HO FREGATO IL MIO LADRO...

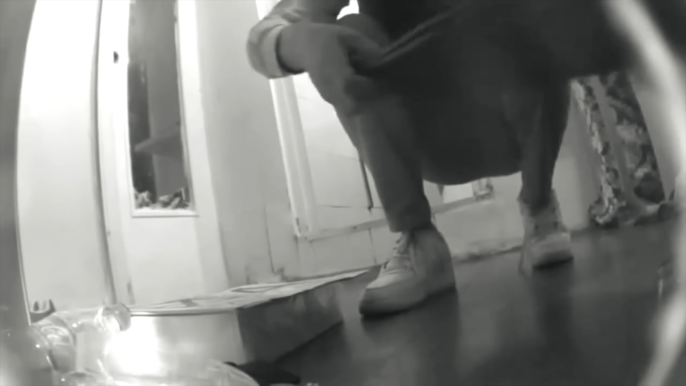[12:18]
Lo zaino, come avete visto nello scorso video, era imbottito di un po' di cose a caso per essere credibile.
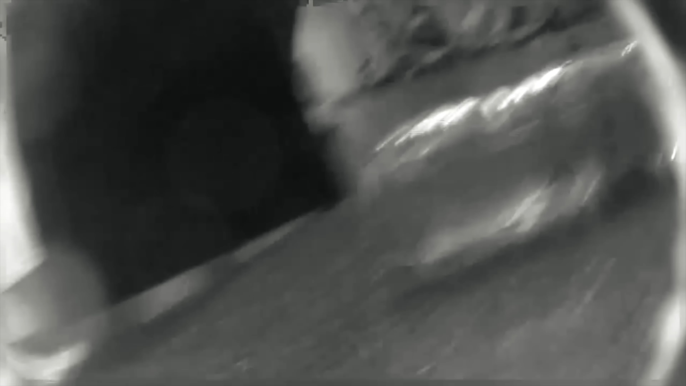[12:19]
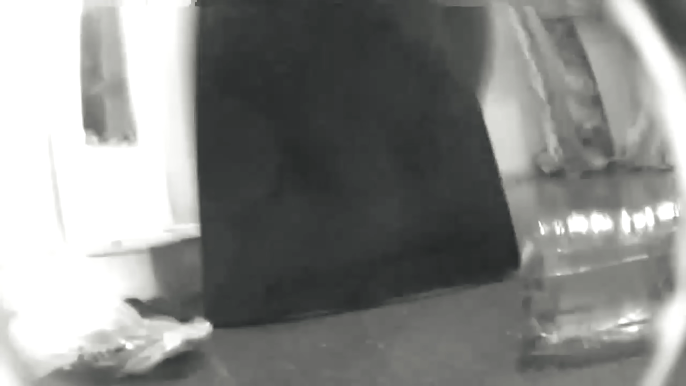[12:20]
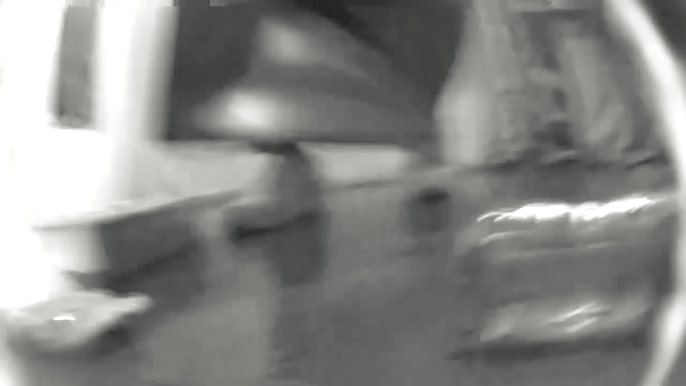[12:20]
Vedete, qua sta tirando fuori i quaderni con le altre cose.
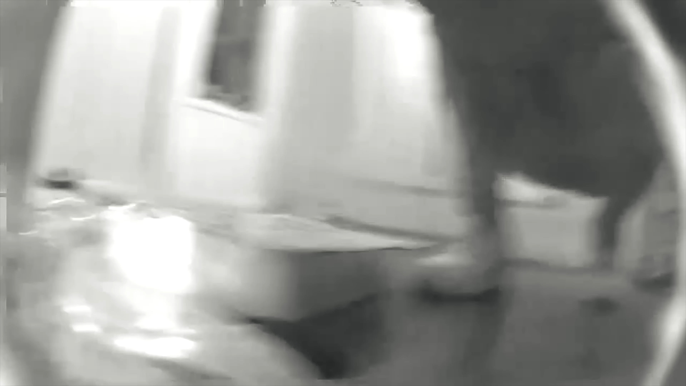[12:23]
E quella è la scatola del MacBook, perfettamente sigillata, con il ladro che pensa di aver fatto il furto della vita, ma è ancora ignaro del suo vero contenuto.
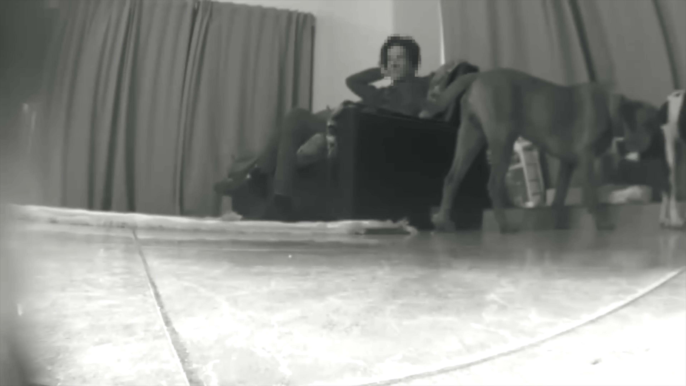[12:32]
Fatto sta che qua si vede il cellophane che è stato proprio aperto.
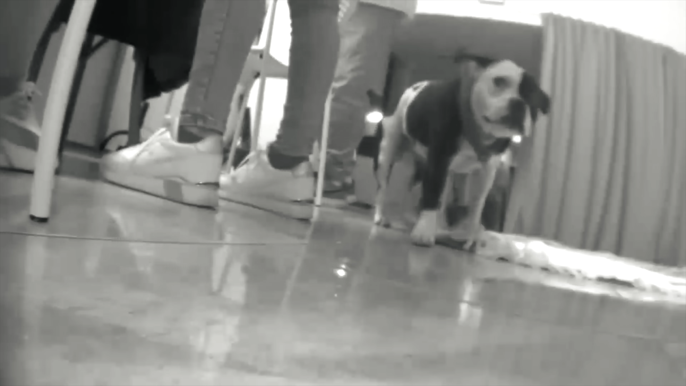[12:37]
Dei cani che evidentemente si accorgono prima del ladro che c'è qualcosa che non va. Probabilmente stavano annusando il pesce. No, vabbè, ma i cani.